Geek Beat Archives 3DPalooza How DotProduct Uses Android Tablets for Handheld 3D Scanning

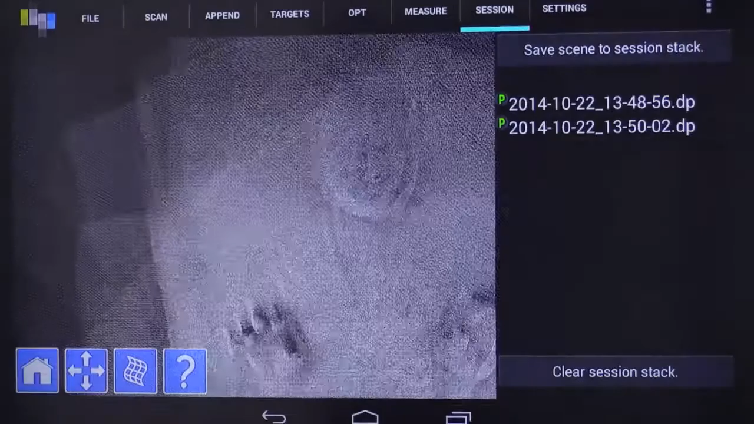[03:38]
so those are what they call point. This is a point cloud.
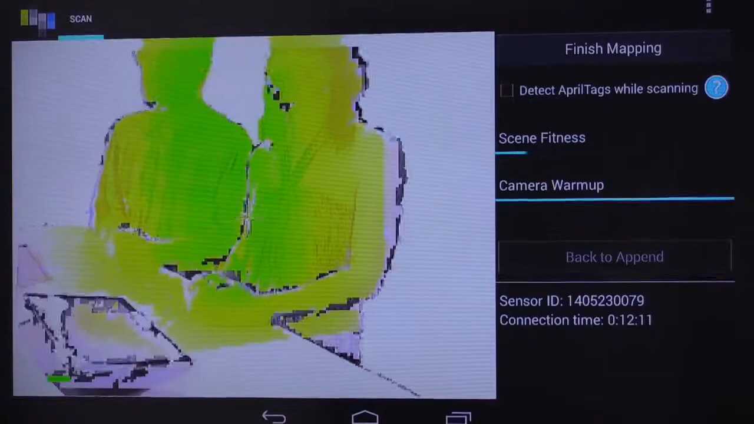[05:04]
So we let our users know at the time of collection... Can I blink? All right, I'm just going to finish it up. So it's getting dry there. So it's as fast as that. I have you in 3D.
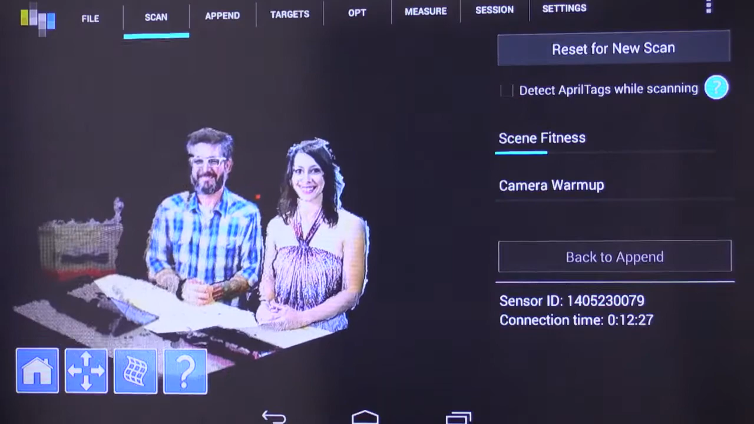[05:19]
Oh, wow. Oh, okay. Cool. Now, it's a bit of a Potemkin village here.
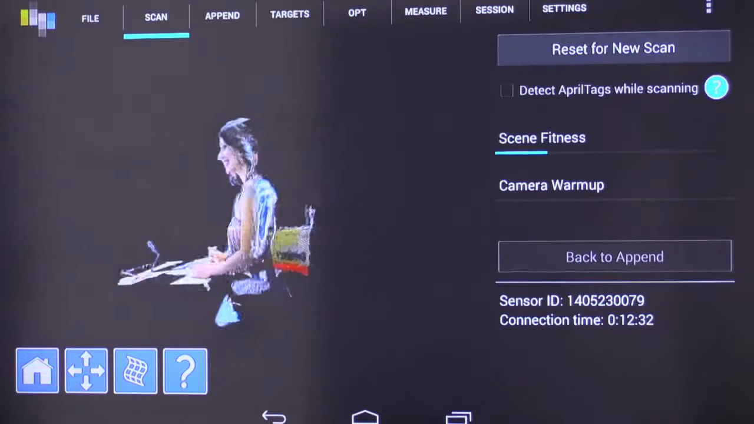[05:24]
You know, nice. I don't know, you know, I'd have to walk around you. Mm-hmm. You know, so you I'm tethered full, to the cable here, so I can't. Right, of course. But we walk around.
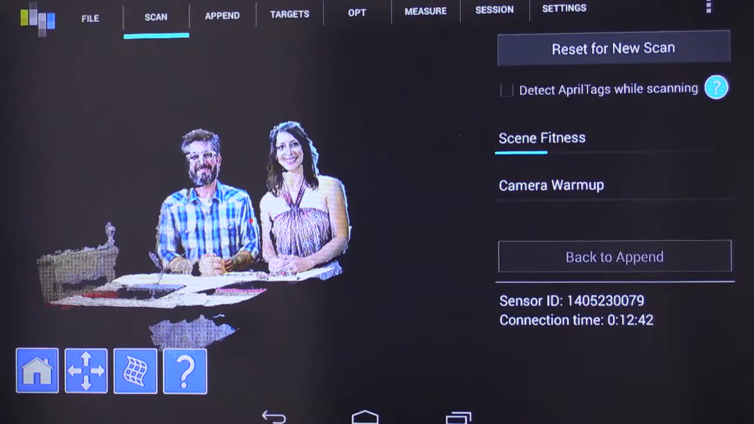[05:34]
We do rooms. We do the holds of ships, nuclear power plants, crime scenes, stuff like that.